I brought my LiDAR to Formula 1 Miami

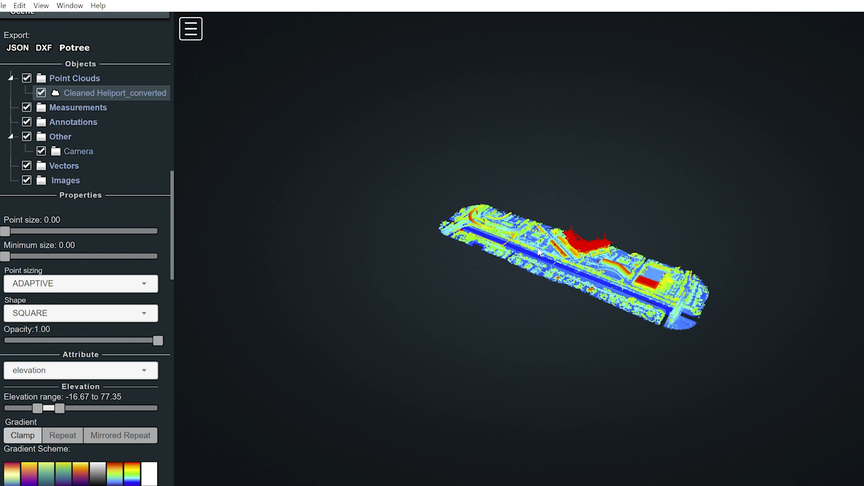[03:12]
right so this is the lidar point cloud and all those millions of points that we gathered it compiles them into one model and if you look in really closely we'll take a look at the heli port all these millions of points right here are making up that model I have this model right now showing elevation so that means everything
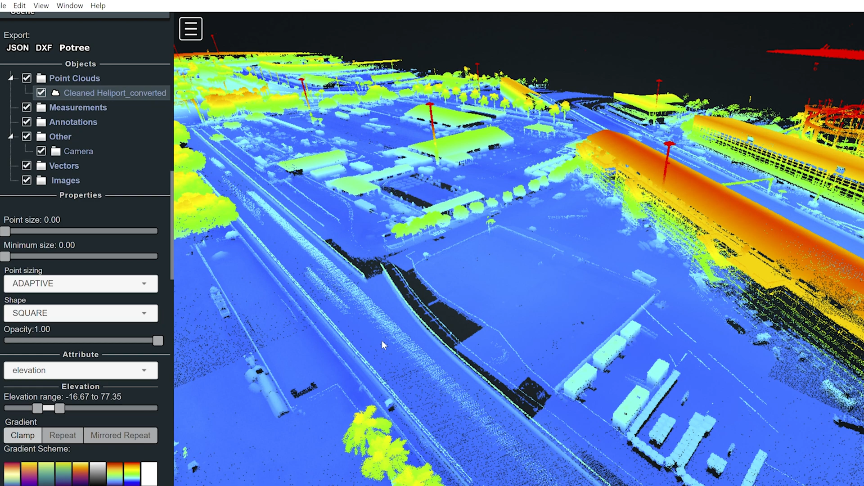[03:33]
lower is a cooler color and then as we go higher we
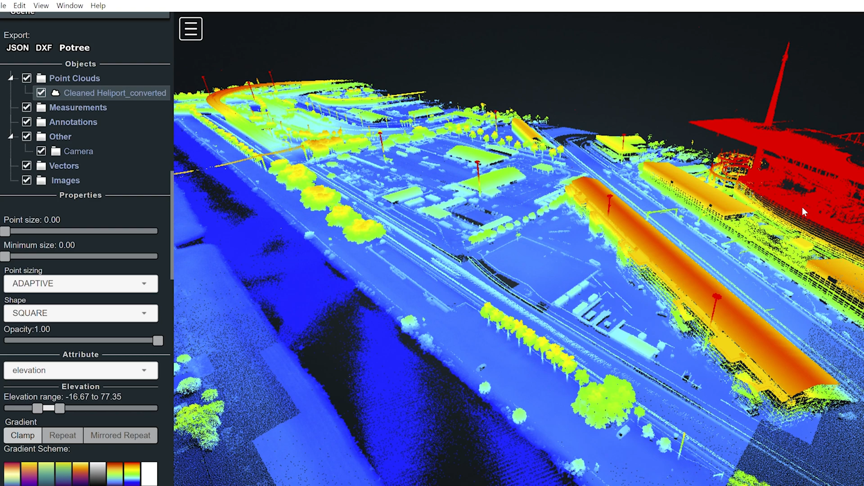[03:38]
can see it gets a little bit warmer into the reds
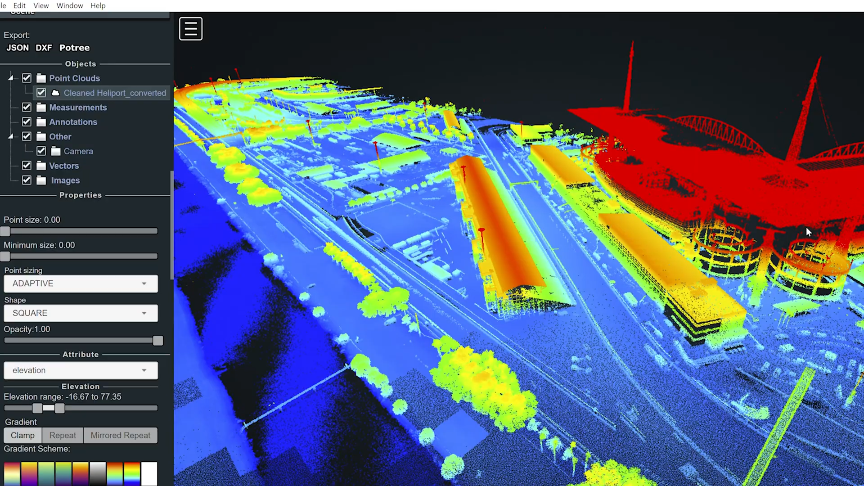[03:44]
having this data in elevation view I'm able to see the tops of trees and the tops of fences and I can get a general idea of an
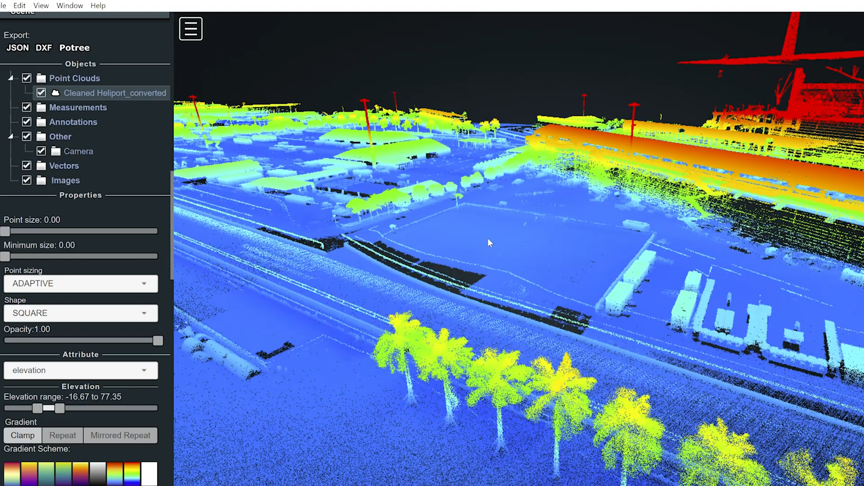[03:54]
approach departure pad that is going into the heli port one
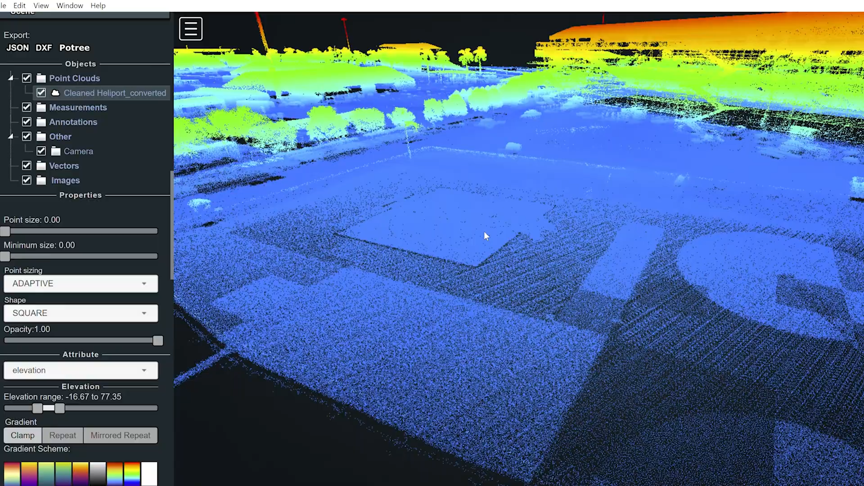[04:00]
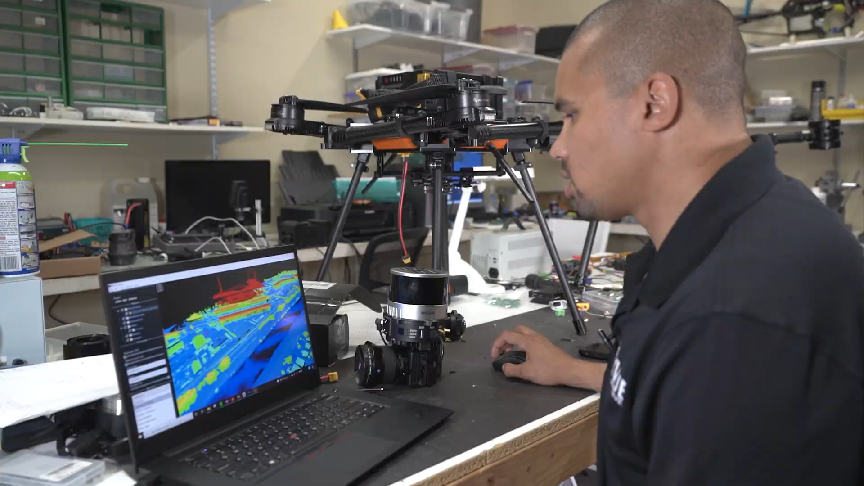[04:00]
of the cool features about my lidar is that it has a camera on there and
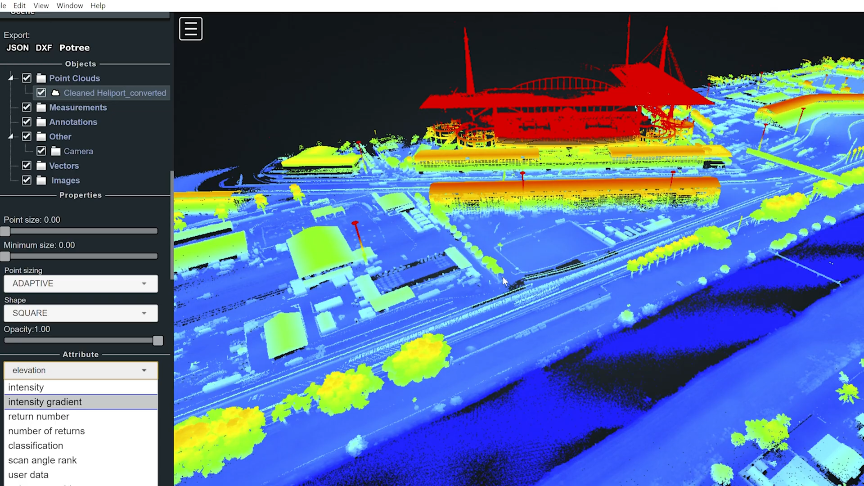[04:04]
it takes photos every few seconds and we take those photos and we overlay it onto the map and we
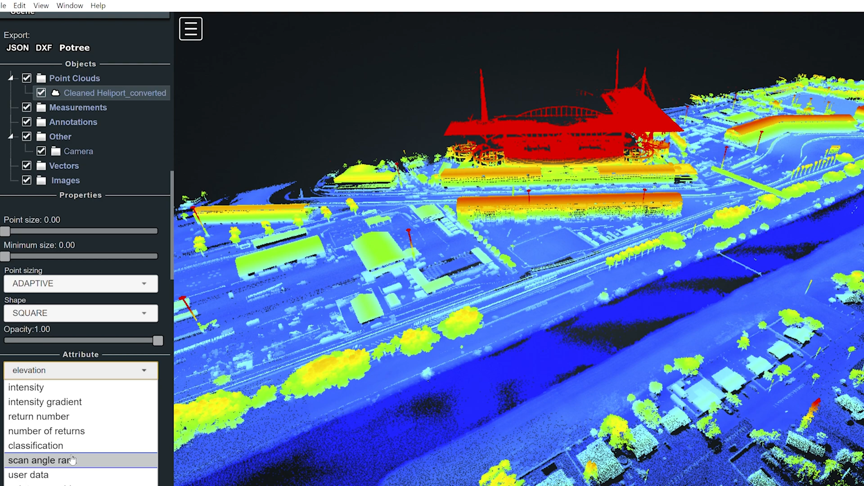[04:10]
can colorize our point cloud so
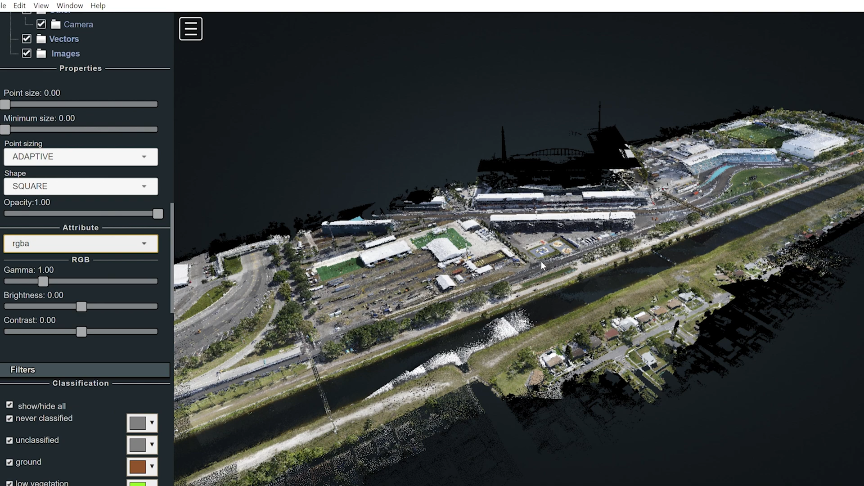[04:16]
now with this view we're
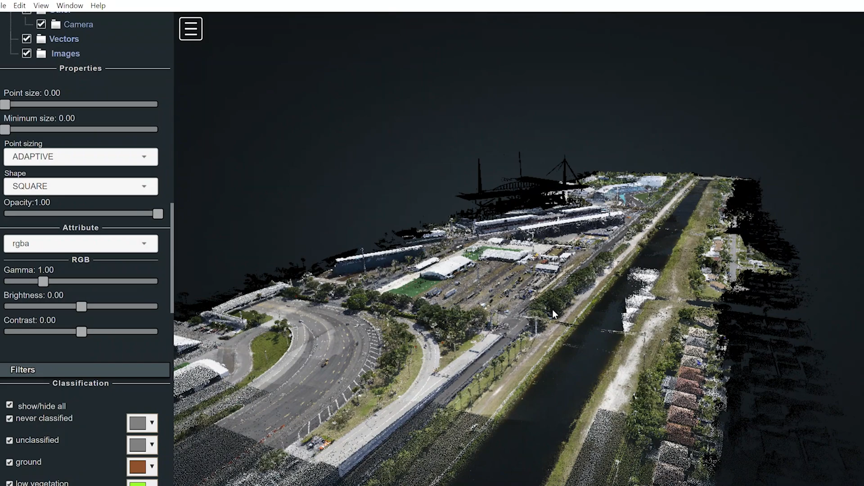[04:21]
really able to get in there and see exactly what's going on
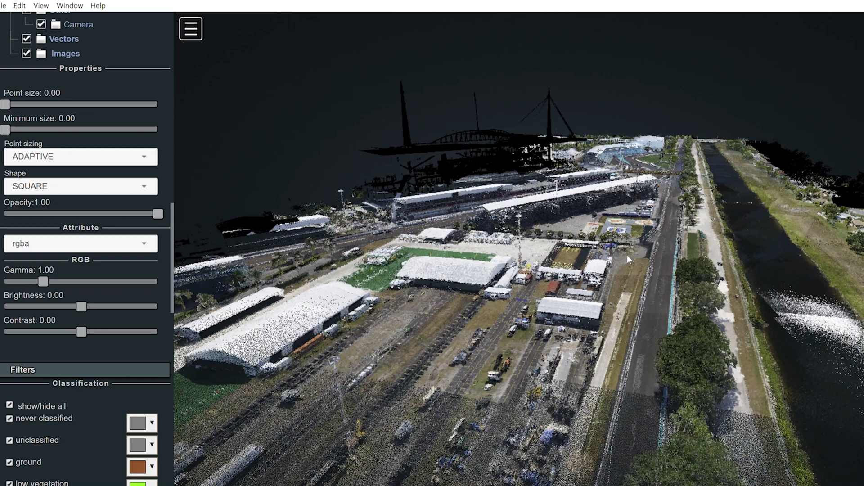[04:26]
as if it's real life all right
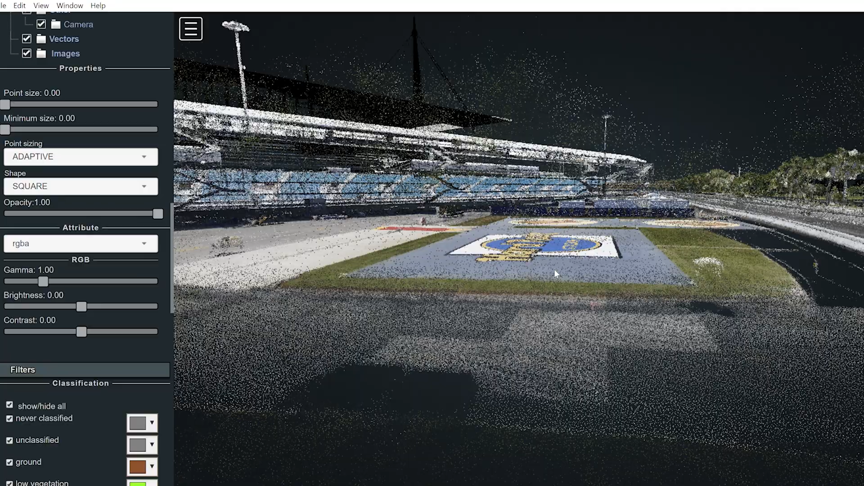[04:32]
here's our heli port here and